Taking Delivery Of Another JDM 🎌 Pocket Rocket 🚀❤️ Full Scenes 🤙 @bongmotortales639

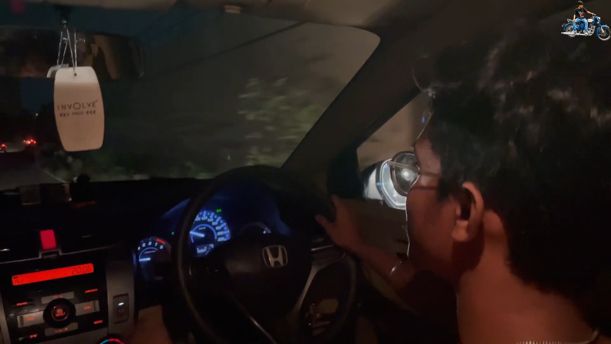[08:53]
तो फाइनली डनलॉप से मैं चला रहा हूँ एक्सप्रेस वे में आ गए हम लोग एंड लाइट थोड़ा कमजोर है भाई।
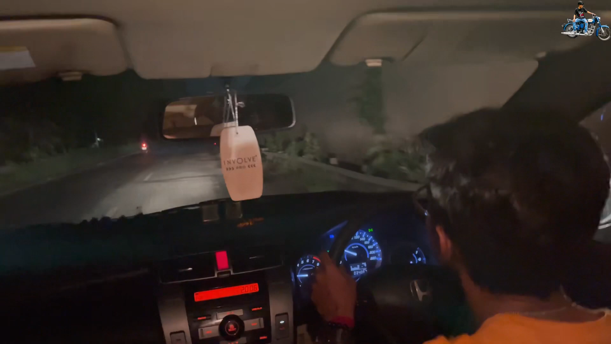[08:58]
लाइट तो हेलो राइट करवाना पड़ेगा बहुत जरूरी है। इधर में कोई गड्ढा वड्ढा है नहीं?